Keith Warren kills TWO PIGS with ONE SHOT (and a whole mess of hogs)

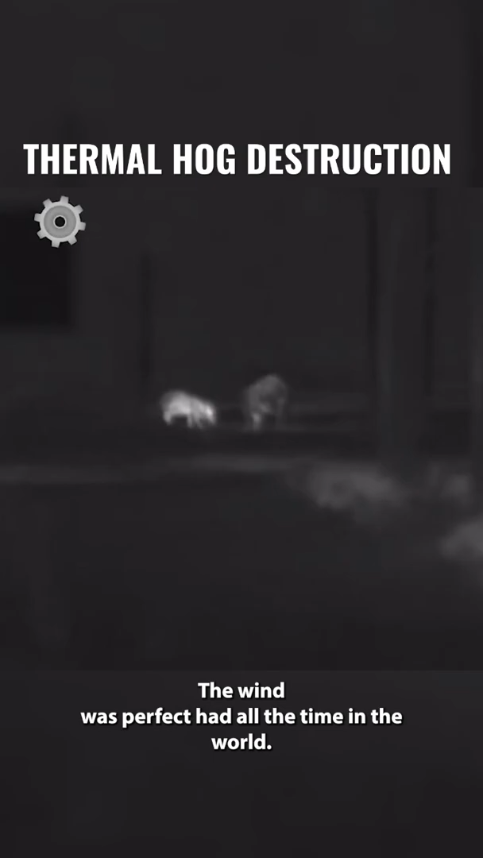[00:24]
The wind was perfect, had all the time in the world and what I like to do when I've got a situation like this is try to line them up.
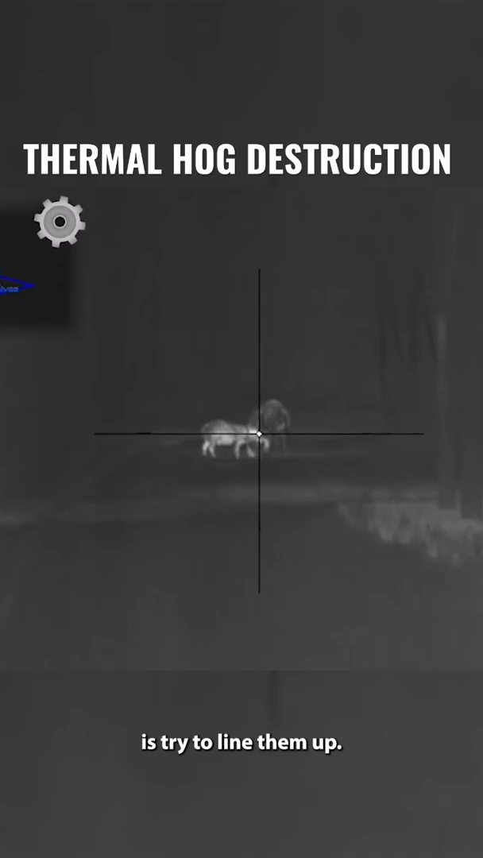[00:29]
I can take two hogs out. The key to it is you've got a little guy.
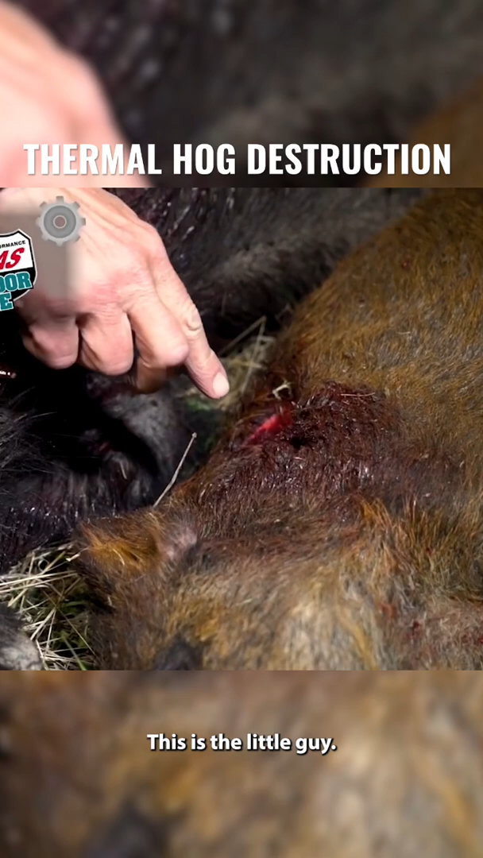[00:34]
This is the little guy. You'll notice where I hit him. I hit him high in the shoulder but standing next to this big guy it didn't give me much room for error and so I hit him right in the heart.
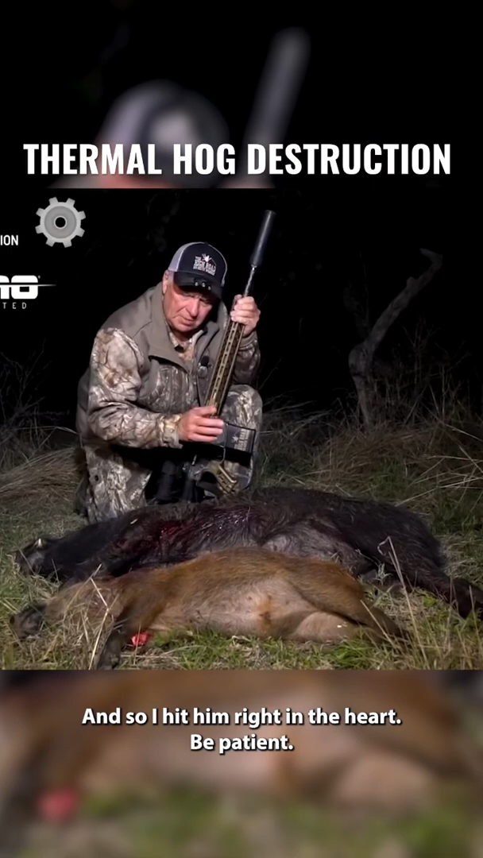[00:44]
Be patient, take your time, line them up, use the right ammunition that's got good
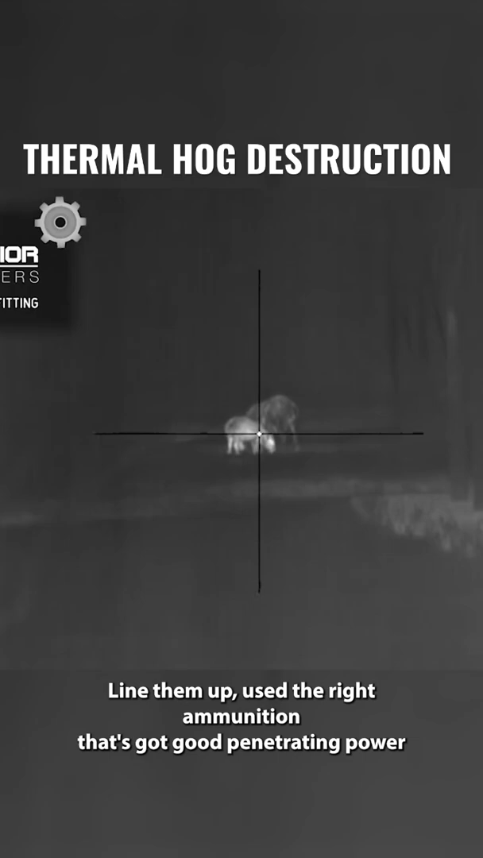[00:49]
penetrating power and try to line them up and try to take two out with one shot and it's pretty doggone cool. But a big guy, a little guy are on the deck.